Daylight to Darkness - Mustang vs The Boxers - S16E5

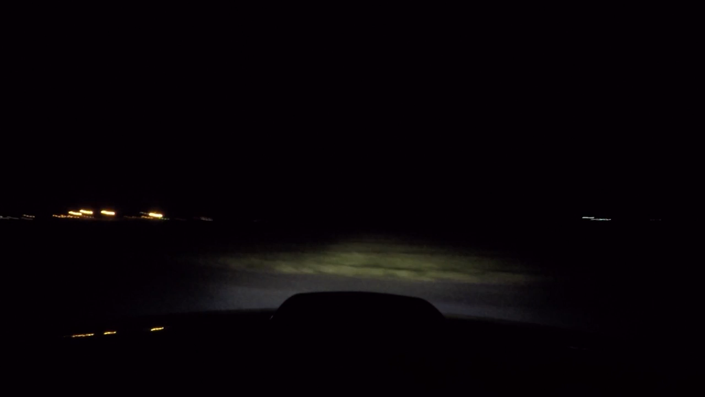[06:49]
Did have the confidence, I think, and didn't have enough runs to really get in and build up my time and speed as like we did last year, where we just did all six at night. So We'll have to see next year, maybe add some more lighting or something so I can see a little bit further out. Because, like, especially when you do the turnaround, you're looking left like you normally do, can't see anything.
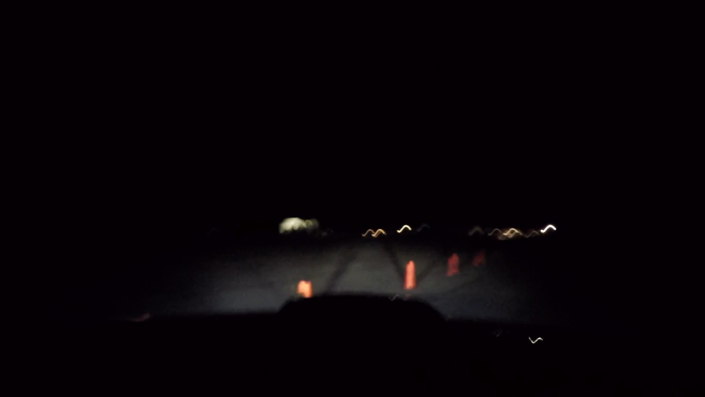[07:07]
So you just kind of have to know. And you look at the run, and I took the turnaround way too wide, and that's why I lost a lot of time.